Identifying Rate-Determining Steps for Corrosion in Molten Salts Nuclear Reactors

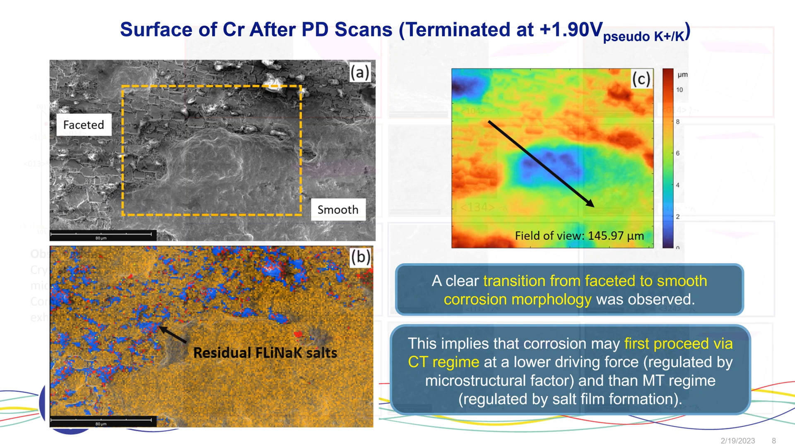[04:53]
And when we look at the popological map, the faceted location is higher than the smooth location, now that means that corrosion will first proceed through the chart transfer regime, and then by mass transport regime. We have also carried out as separate studies to relate these facets to its individual grain orientation.